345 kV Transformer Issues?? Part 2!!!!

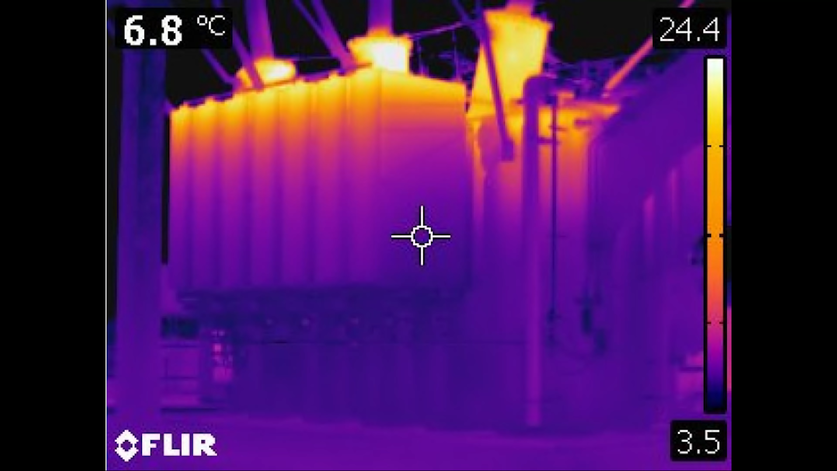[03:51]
On screen: spot 6.8°C
Obviously, you can see some issues. Even though it's clearly more red than the other, that doesn't necessarily mean it's massively hotter, but it does show that there is a temperature difference. I'm not an expert in this type of troubleshooting. Obviously, I can see that there's an issue. You can see that there's an issue, but what exactly is causing that? It must be some sort of flow issue, like a valve is closed, but we eliminated that. This Transformer is not circulating properly. So I was still kind of scratching my head.